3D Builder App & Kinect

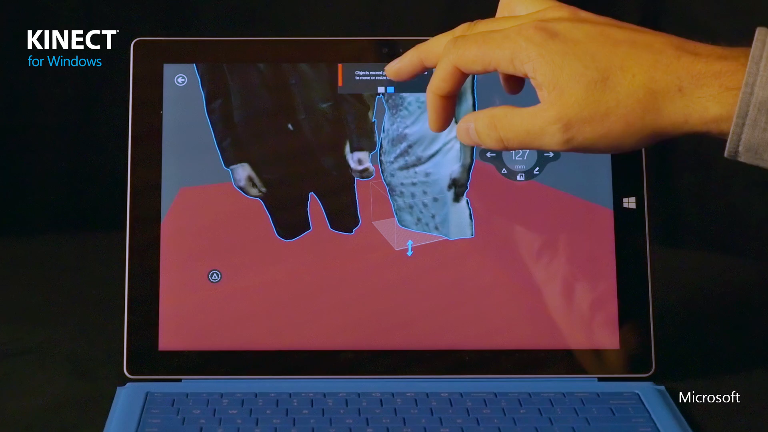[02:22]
I can just click this and it will fix it for me automatically. Now all the scan data is inside this cube.
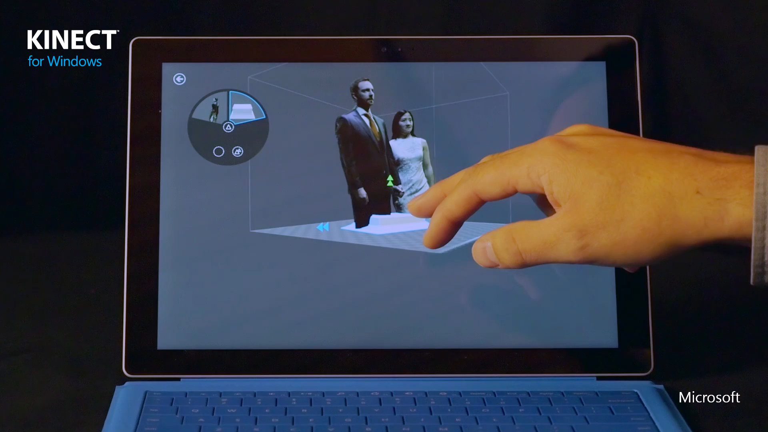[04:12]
I'm also going to stretch this a little bit that way. Maybe a little bit more. And then I'm going to perform a move.